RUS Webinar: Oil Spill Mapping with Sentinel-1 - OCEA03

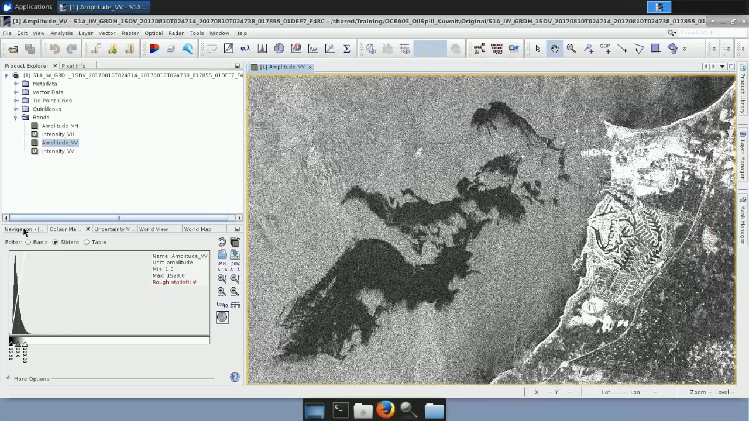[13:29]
the 10th of August 2017 and this is our study area. If we look at the image at the complete scene we can see actually that there is a trend of from left to right, we could say that here it's more bright than here on the right side and this is the consequence of the right side looking direction of the SARS sensor.
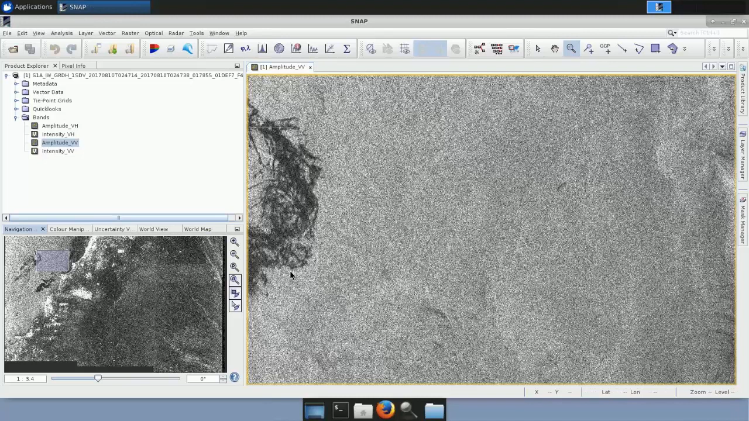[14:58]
However, the contrast between polluted and non-polluted areas depends on different parameters such as the wave height, the wind speed, the type of oil or even the sensor characteristics such as the wavelength or polarisation. And I want to just stop a little bit in polarisation. If we look at this image, this is the VV polarisation, so vertical-vertical. We are transmitting the signal in the vertical position and we are only receiving in vertical.
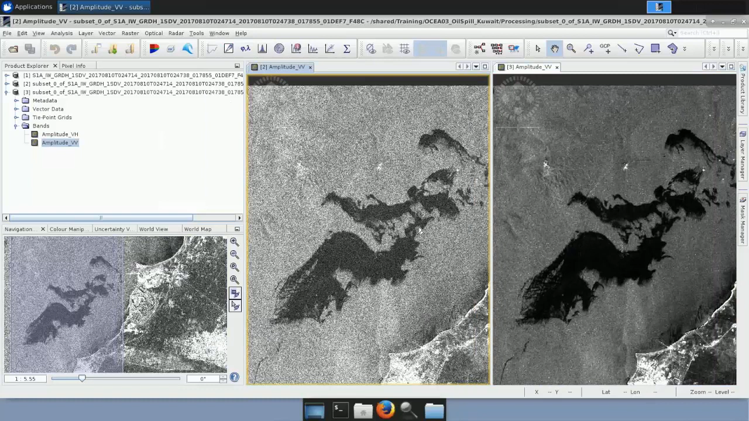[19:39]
So let's open the bands folder and again open the band amplitude VV and again let's link both views so we can compare directly. So as you can see the image looks a little bit darker that's that's okay no problem but if we zoom in we can see that this random
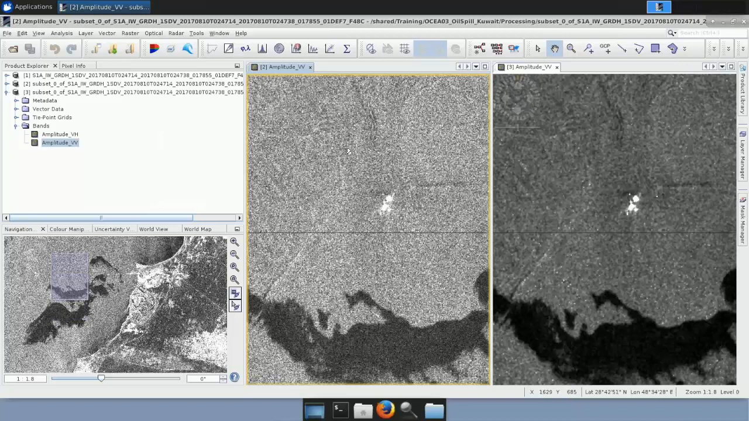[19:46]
behavior or this variation has been reduced.
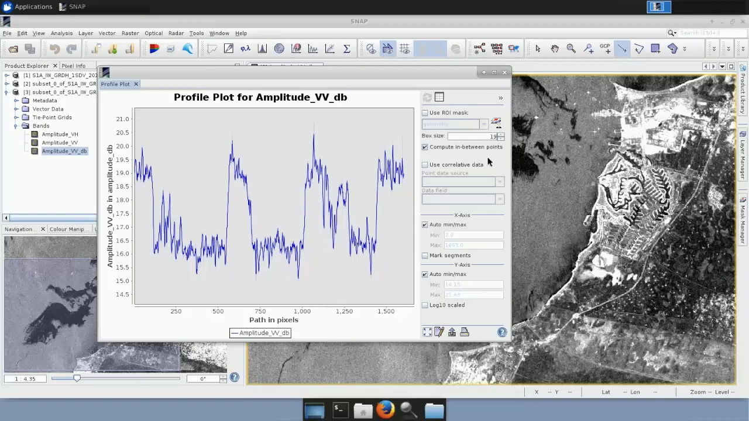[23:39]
First of all let's zoom in a little bit and we just select this area to zoom in. Okay and now we can select a bigger box size to smooth a little bit the trend that we are seeing. So let me just change this parameter. So what we see here is the evolution of the pixel values in the decibel scale all over our image.
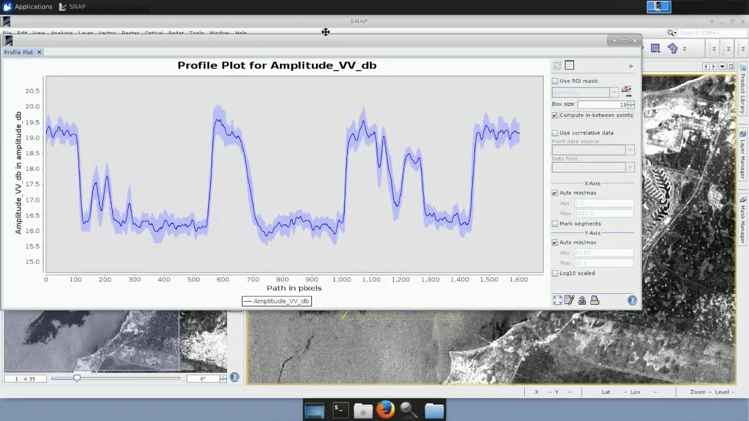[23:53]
And actually if I click on the graph I can see the value in this specific position where if you look in my, if you look in the yellow line you will see that while I move all over the graph I can see exactly where in my line I am. I can very easily recognize the pixel values to the specific location. So the line starts in an area that is not dark, so an area that is not affected by the hospital.
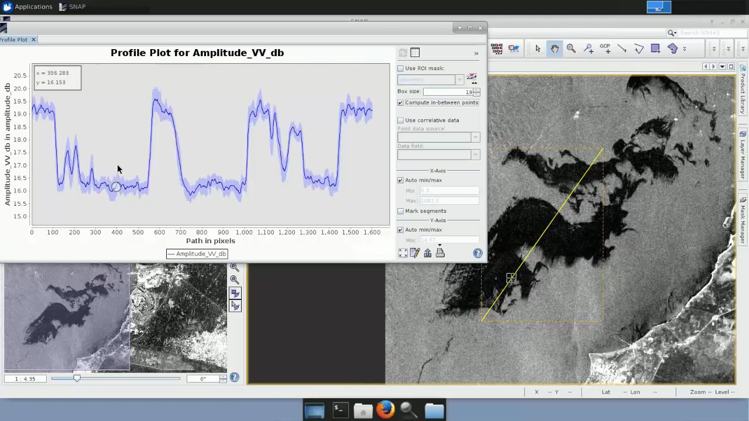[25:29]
let's say 19 to a value of 16 in the dark area. So if we do not have oil spill we have 19, if we do have an oil spill we have 16 in this specific case. So let's move on. Our next step will be then the oil spill mapping. So to identify oil spills in the ocean we will use this Sentinel-1 data and a dedicated tool that SNAP offers for this purpose. However it has to be highlighted that only possible oil spills are detected since some specific conditions of the ocean can generate similar visual patterns to the ones of an oil spill.
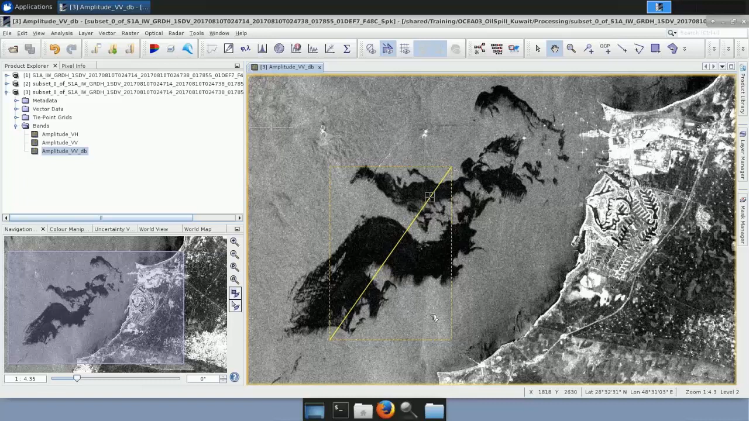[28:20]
Finally the detected pixels are clustered into a single cluster and those with sizes smaller than a predefined area that is selected by the user are eliminated. So let's do that. We go to radar, SAR applications, ocean applications, OS spill detection. So this is a tool that's already included in SNAP. Then we just need to set the parameters.
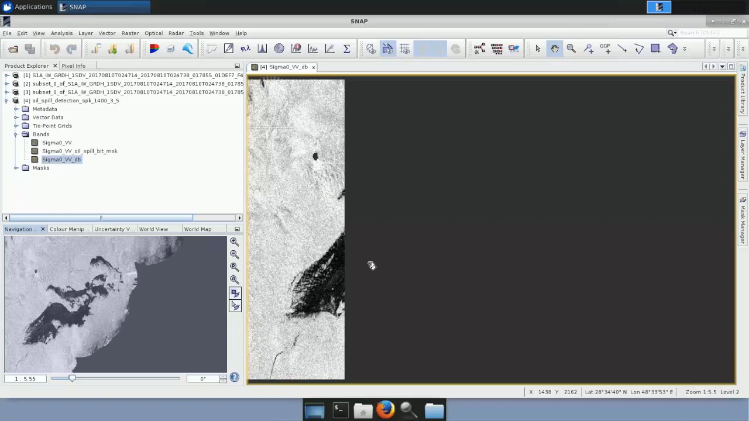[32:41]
So now let's have a look to the mask that the algorithm has created.
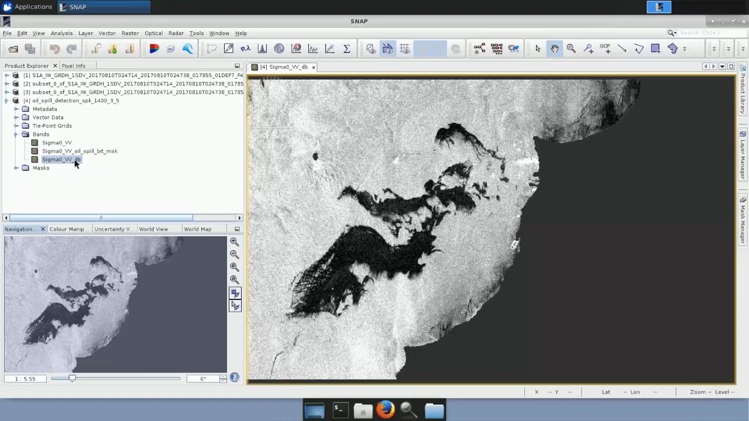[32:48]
This mask is here and it's named Sigma VV oil spill big mask. So if we open it we can see the mask now appearing here.
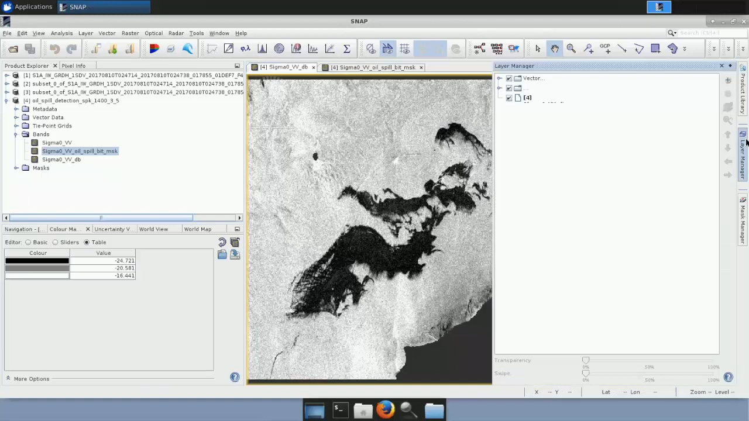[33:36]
we select plus and image of band and now we select the Sigma 0VV oil spill mask.
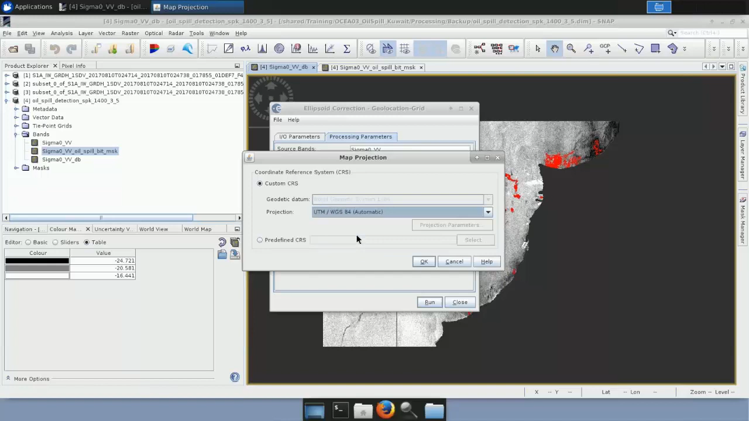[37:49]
We can just click here and in this drop down menu we can go down and select UTM automatic. So the software will locate the image and will apply the parameters that belongs to this specific UTM zone. So in this case it is the zone 39. So that's great. Now we can just press run and have a look to the results. So again I am running this analysis to save some time so I will show you directly the result.
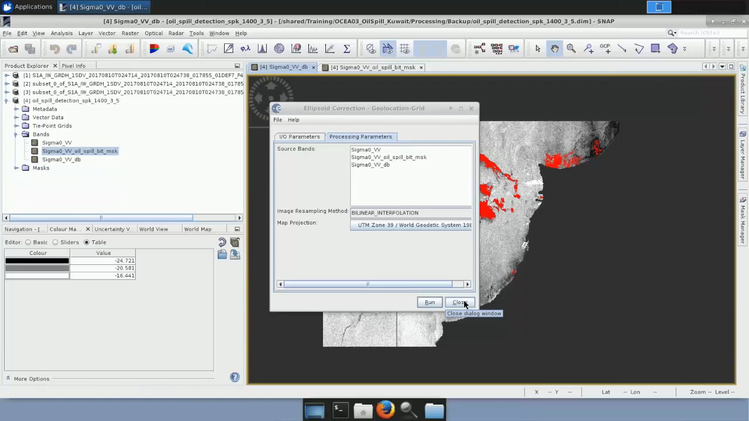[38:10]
So let me open the product. There it goes. And here we have. So I will close this view here.